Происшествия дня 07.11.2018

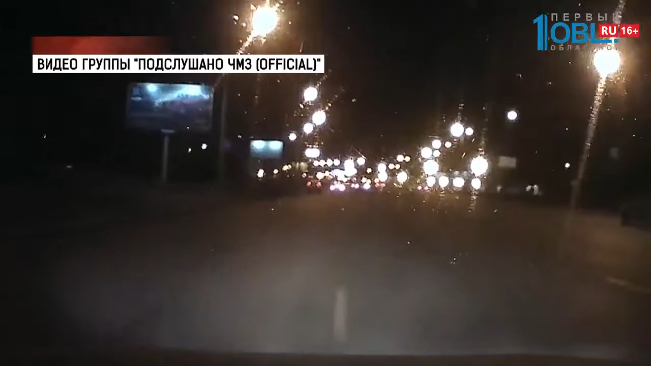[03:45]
Машина летит между автомобилями. Но далеко водитель не уехал. Протаранил отбойник и машина повисла на ограждении.